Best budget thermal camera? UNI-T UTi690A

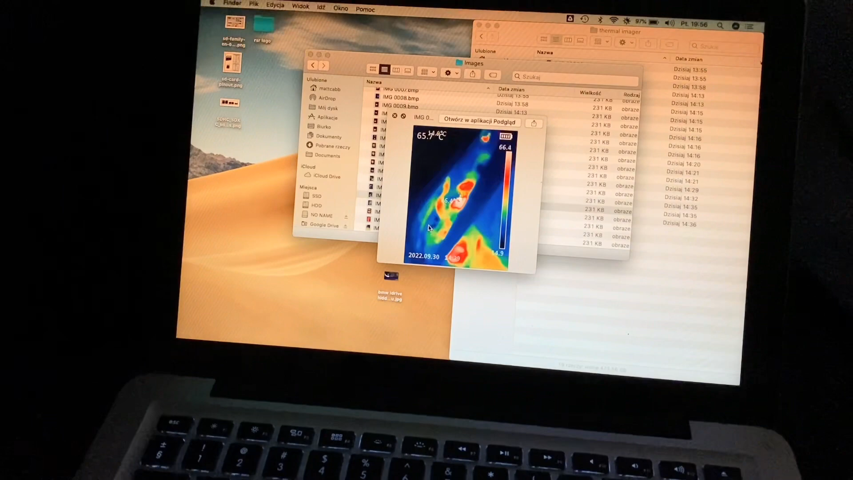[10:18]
You can just download them on your computer by simply by connecting this into your USB port.